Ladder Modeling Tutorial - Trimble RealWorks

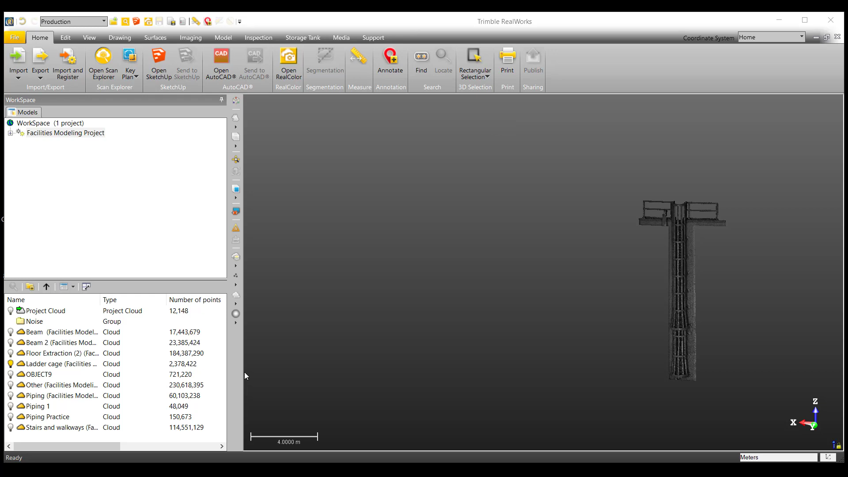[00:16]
To begin, let's select the point cloud we'll be working with and select ladder under the modeling ribbon.
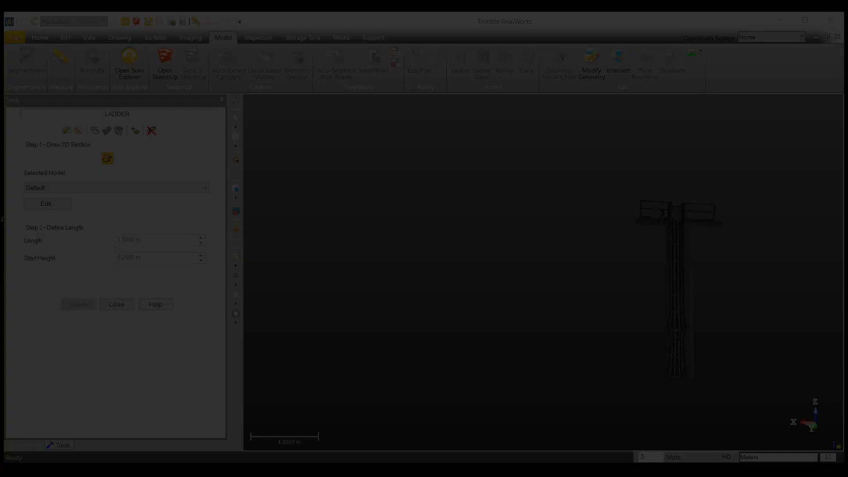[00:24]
We are welcome to the ladder modeling command.
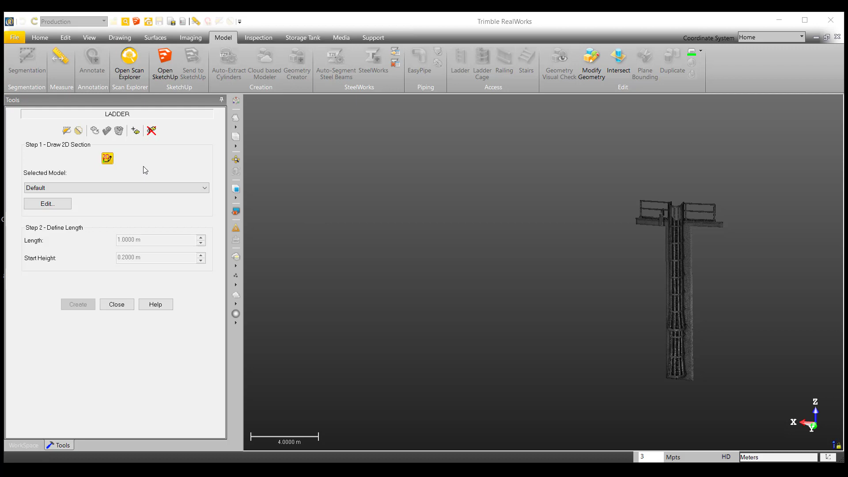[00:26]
To begin, we can keep out everything except the ladder using the segmentation tool.
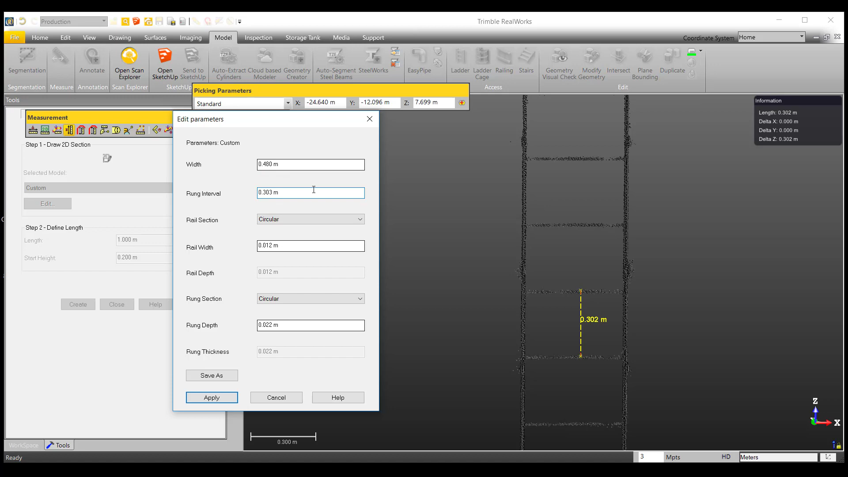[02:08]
We have the option to make a rail section that is either rectangular or circular.
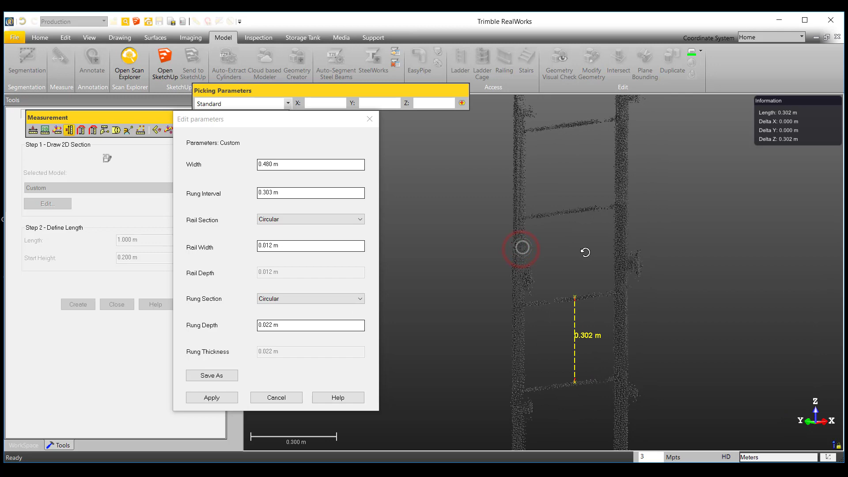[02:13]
Looking at our rail, I will choose the rectangular section.
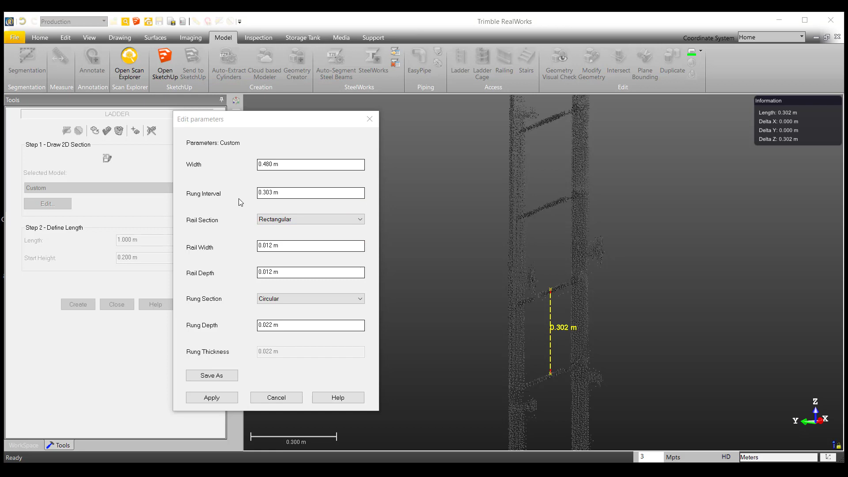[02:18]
Again, using the horizontal measurement tool, I will measure the width of the rail that is defined by this following measurement.
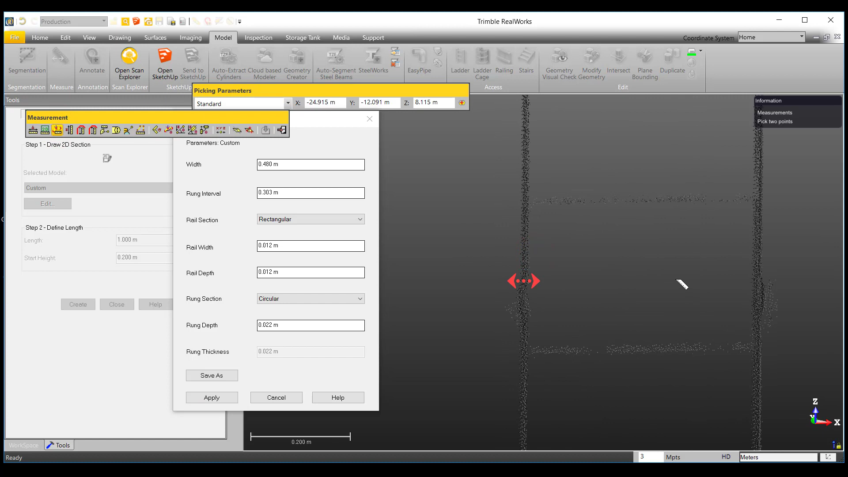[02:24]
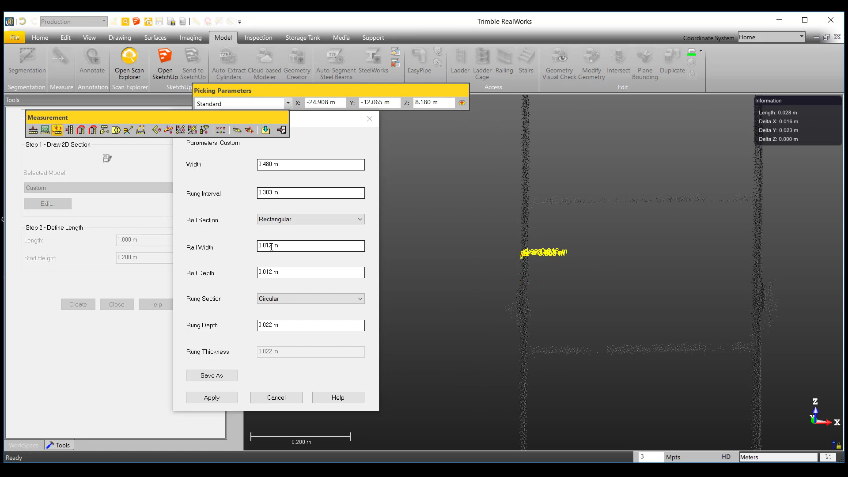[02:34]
And the depth of the rail, defined by this following measurement.
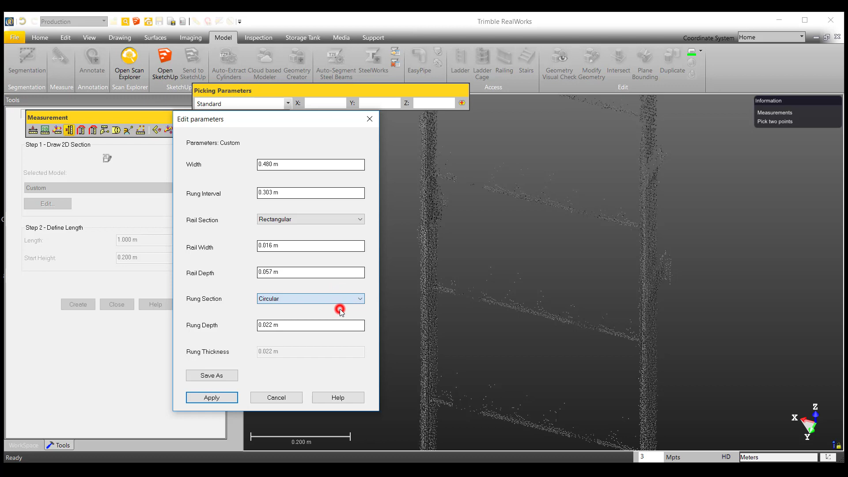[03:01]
Hence, I will choose this for the rung section. And using the vertical measurement tool, we can measure the rung depth as well.
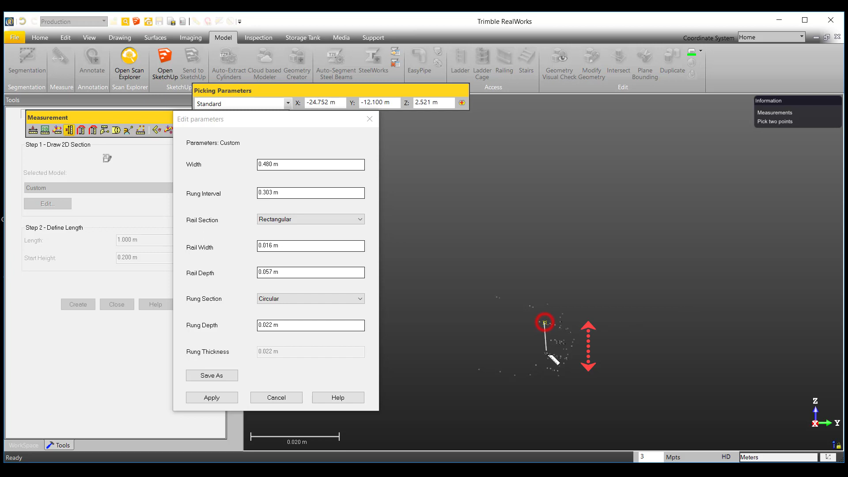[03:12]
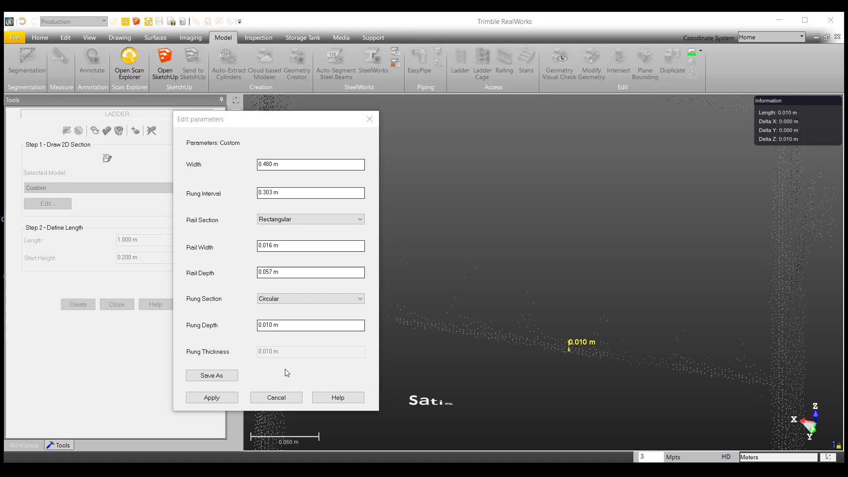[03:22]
Once we are satisfied with our measurements, we can go ahead and hit apply.
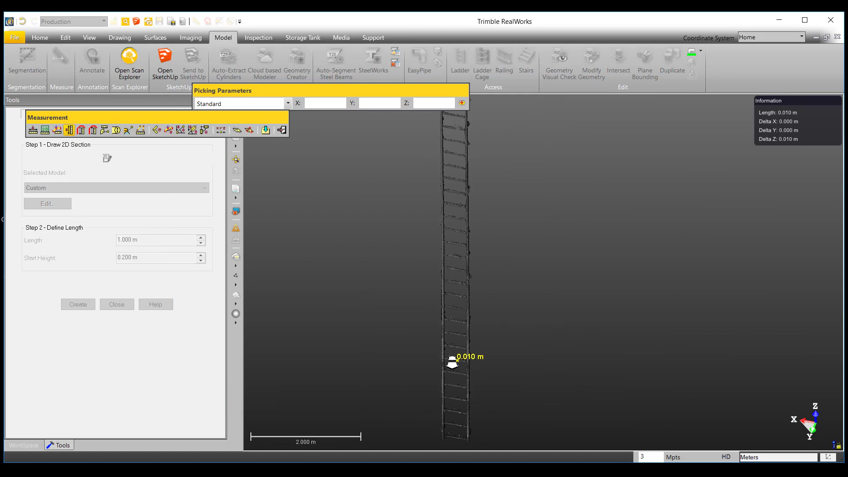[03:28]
Now that we have our parameters measured, we can define a 2D section representing our ladder.
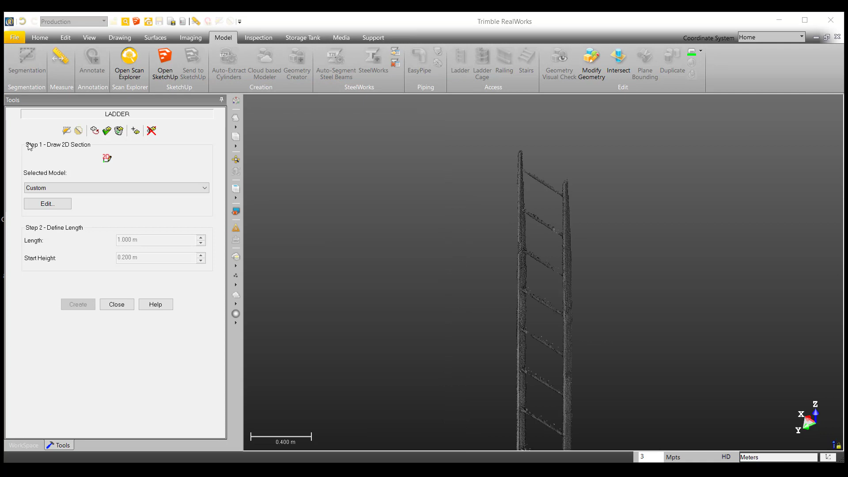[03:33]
First,
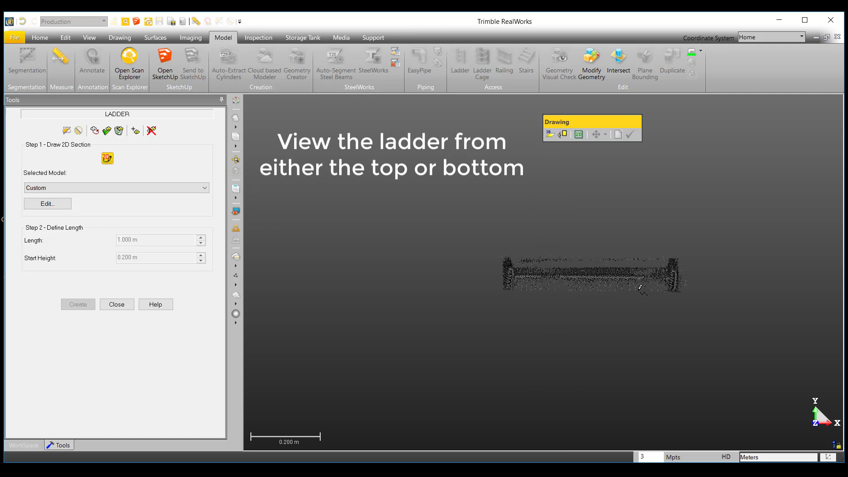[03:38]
use either the top or bottom view and use the Lock in 2D option to align your point cloud horizontally. Once you have your cloud aligned, select the bottom left corner of your ladder to create a 2D section. If your drawing is not aligned properly with your cloud, you can use the axis manipulators to align it to your liking.